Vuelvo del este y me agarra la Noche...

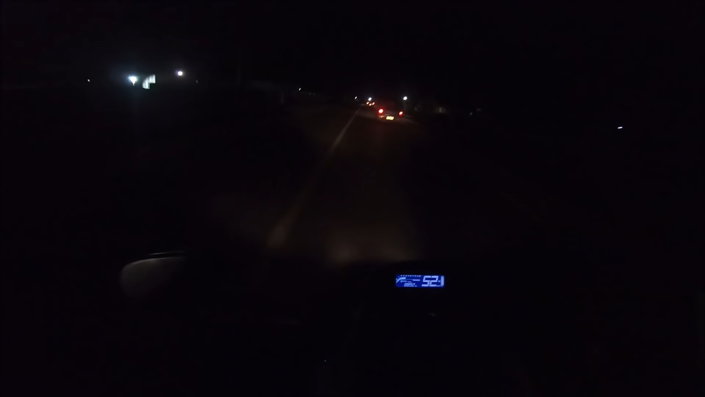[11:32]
Bueno, acá ya empezamos a probar la iluminación de la moto. En realidad ya la había probado por acá mismo la semana pasada. Y bueno, había llegado a la conclusión de que es más que aceptable, pero podría ser mejor, realmente. Podría ser mejor. Comparando con la anterior moto que tuve, la diferencia es brutal.
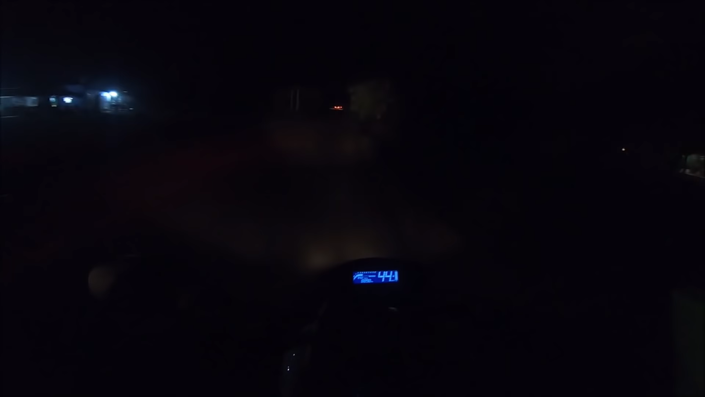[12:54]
Lo que tiene que el haz de luz es bastante ancho y cuando tomamos una curva no nos quedamos a ciegas, ¿no? Debido a que la luz expande hacia los costados,
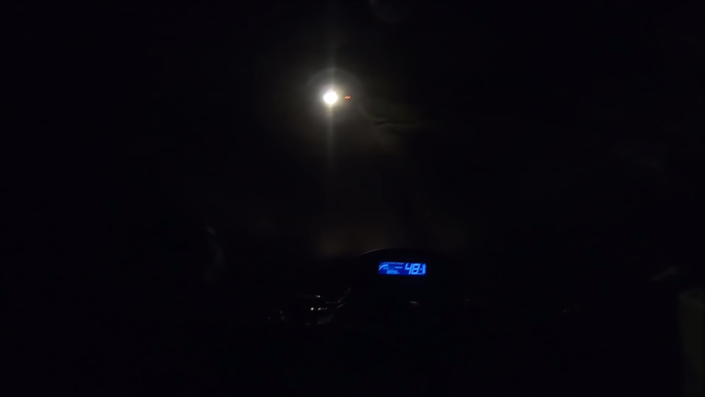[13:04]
cuando doblamos seguimos teniendo luz en todo momento. Ahí está la luz alta, como que apunta para arriba, no sé, medio raro.